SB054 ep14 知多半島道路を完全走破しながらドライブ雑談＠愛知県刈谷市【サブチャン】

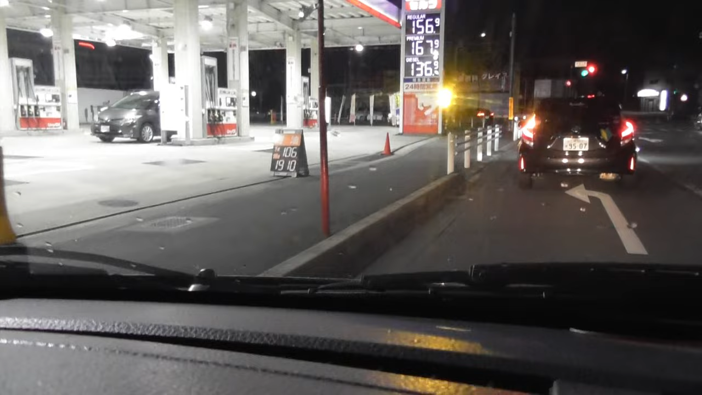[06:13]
あ、みたいに安いですわねえっとこれ曲がっていくと安城の方行っちゃわない?